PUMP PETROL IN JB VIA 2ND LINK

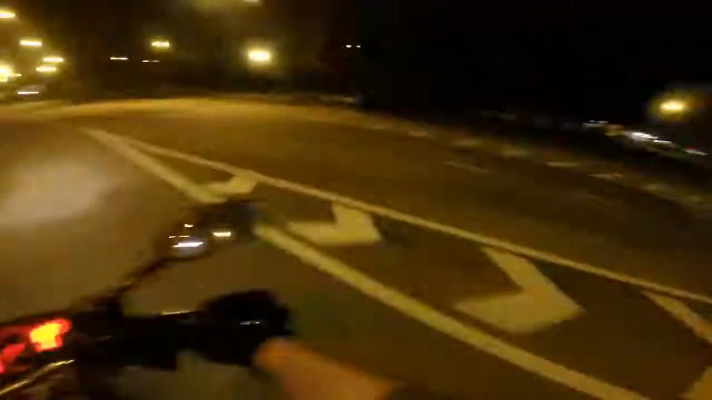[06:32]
So if you want to buy touch and go, you go to the one that's the furthest.
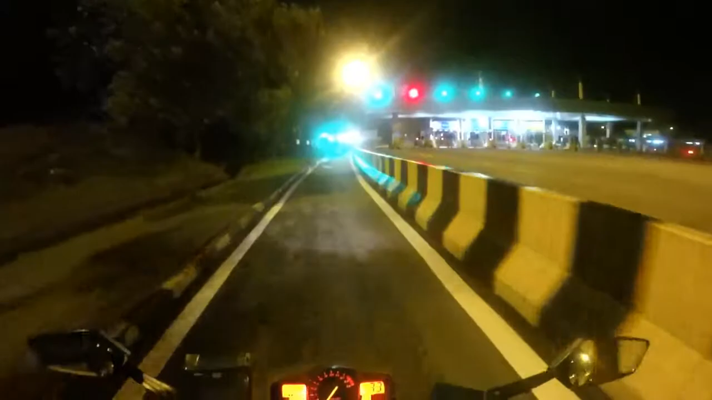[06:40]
If it's not open like now, you can walk over to the first one for the car over there lah. Then you can just ask the person to for the card.
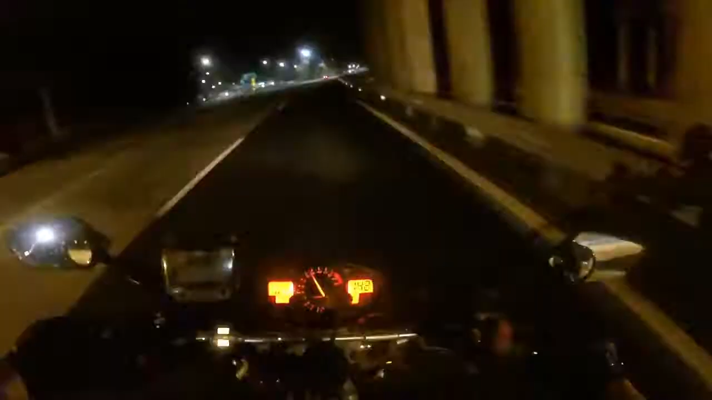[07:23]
Okay, so the exit is after 312D. And it's this one. It has the Legoland sign.
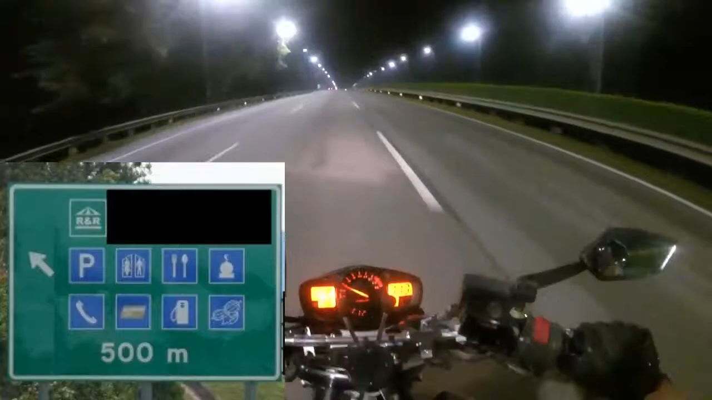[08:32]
petrol station icon, food icon and stuff. It's quite easy to recognize. Okay, so this is the sign I was talking about. And right about here, you can start to keep left. Then you exit from here. You can see Shell in front, Patrons in front, Patronas in front.